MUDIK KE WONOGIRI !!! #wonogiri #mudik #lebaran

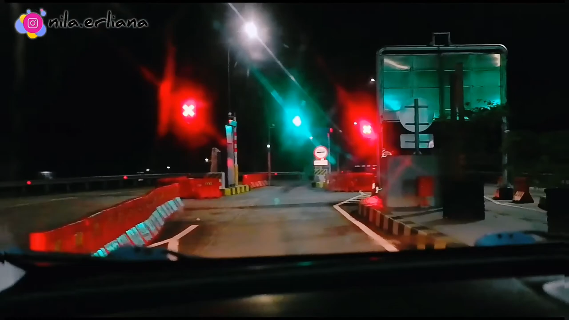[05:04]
Wonogiri setelah pos lalu lintas Klodran di sebelah kiri ke Jalan Adi Sumarmo.
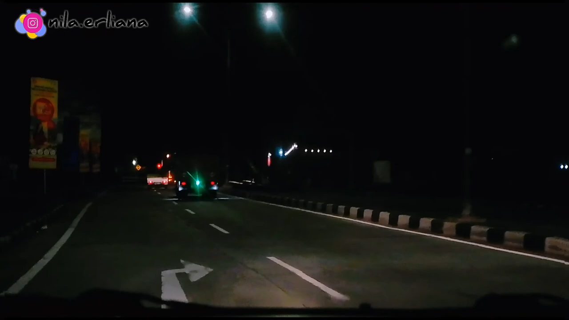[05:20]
Setelah 200 meter, belok kanan ke Jalan Pakel.